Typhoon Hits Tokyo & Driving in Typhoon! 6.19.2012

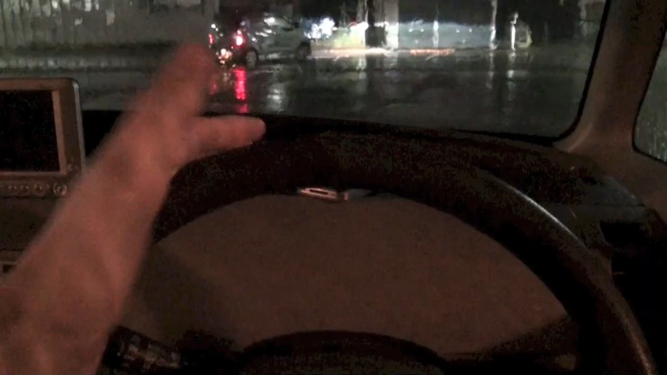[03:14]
you might lose control because of the strong wind. So you have to really hold tight. A bus comes.
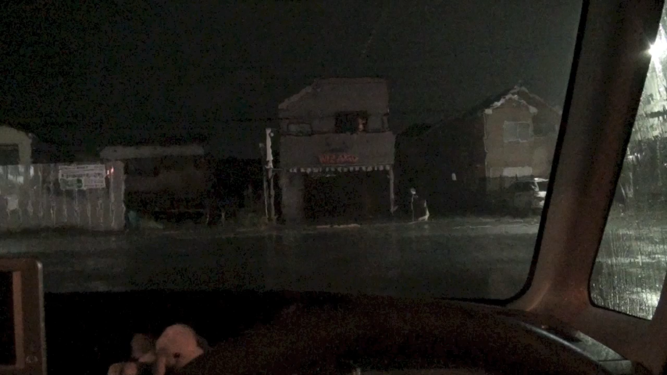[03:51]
This is fun. It's shaking now. Oh! It's just like we are having an earthquake. That tree.
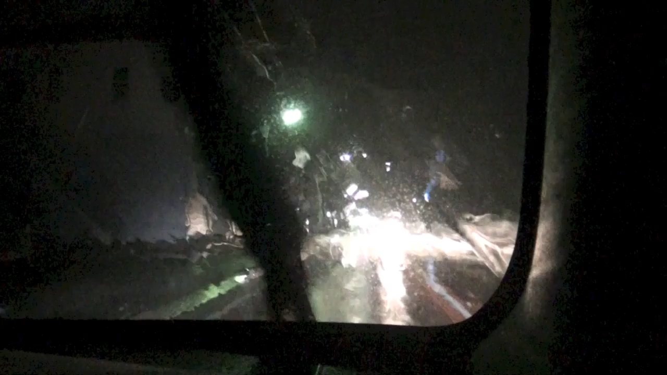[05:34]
Wow, it's a mess of trees and branches. I'm turning right.